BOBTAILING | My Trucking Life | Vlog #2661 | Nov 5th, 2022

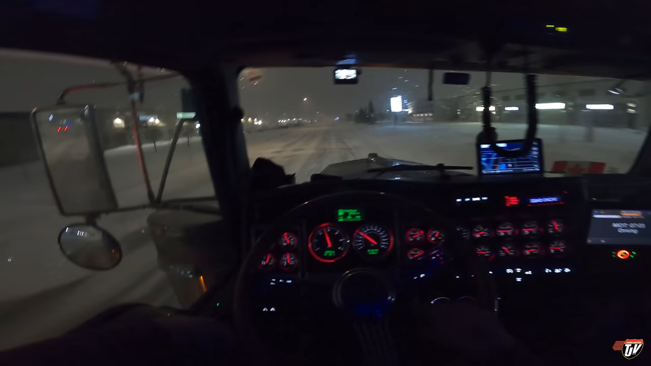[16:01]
So at least this time I'm not stranded. I'm choosing to park, and you can see why. It's not like it caught me off guard. I knew it was gonna snow. I didn't know it was gonna be quite this bad. I thought I'd be able to keep going, but alas, here we are. I hope there's gonna be room for us at the Flying J. It's only 6:20 p.m. So there should still be room there, right? But since it's snowing, it's probably filled up already.
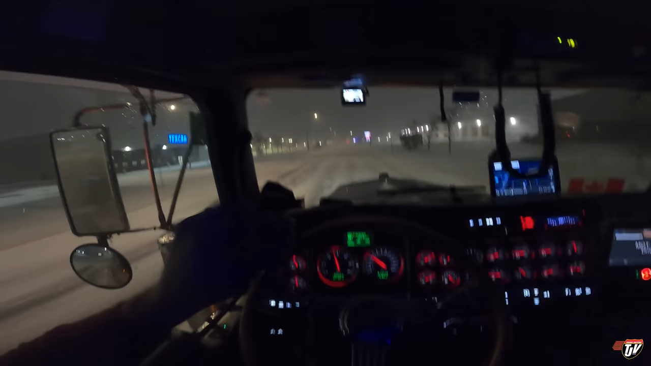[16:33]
I wanna make sure I get a spot where I'm not gonna get blocked in. Because when it snows like this, sometimes guys get a little desperate for parking spots. And they just block people in, and then they get snowed in, then they get stuck, and then no one can get out. I'm gonna fuel up my tanks first, just top them up. Still got about 2/3 left in there, but if it's gonna be snowstorming, you know, just in case, I wanna make sure my tanks are topped up.
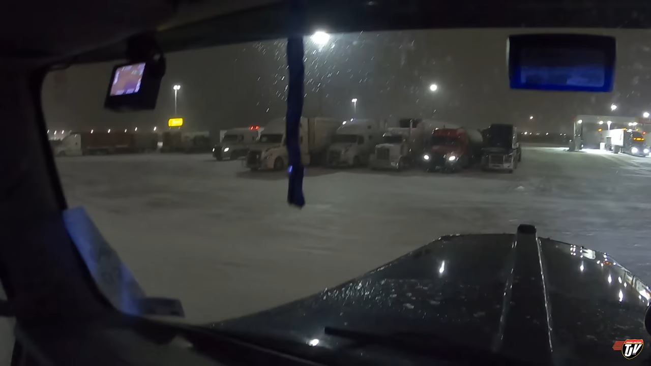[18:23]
No, the world's not ending. It's not a sign. I just really wanted a good spot for the storm. I didn't want to get snowed in somewhere I wouldn't be able to get out easy. And I didn't want to be in a spot where I could get backed into.